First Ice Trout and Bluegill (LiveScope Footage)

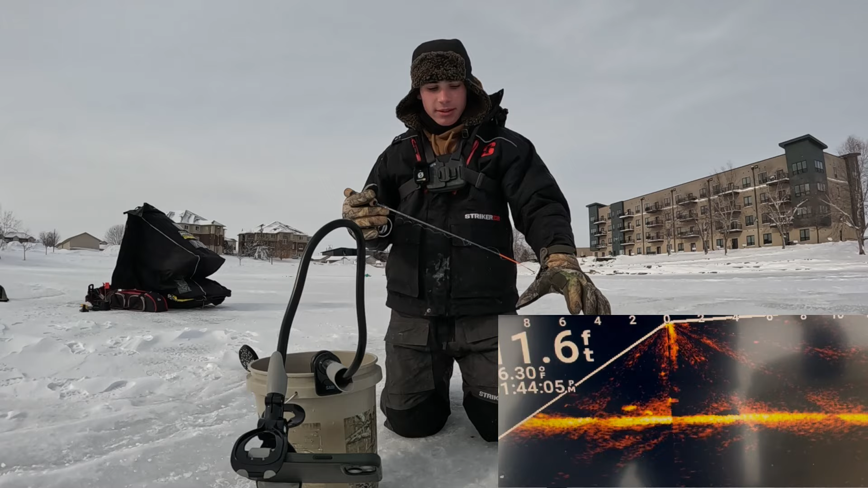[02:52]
I didn't really fish I was fixing you want to go in my tent get warm oh there we go hey let's go boys just a bluegill all right slow bluegill see ya
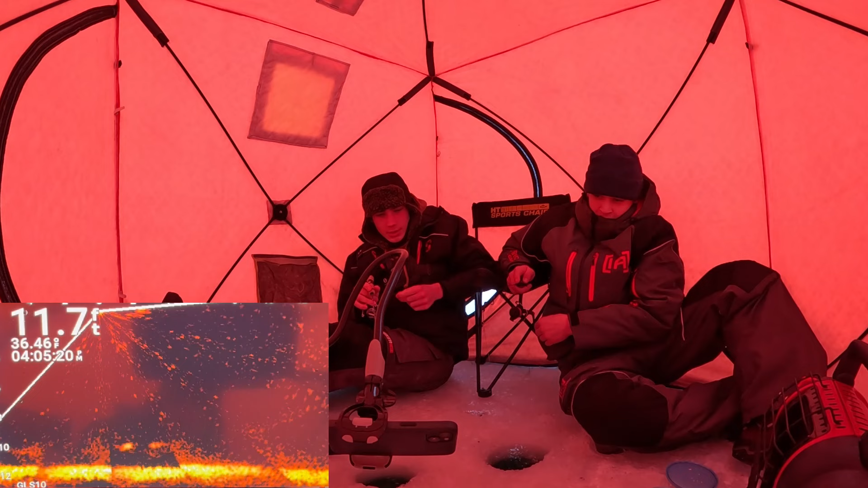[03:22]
hey let's go boys wow beautiful wow look at that 30 minutes later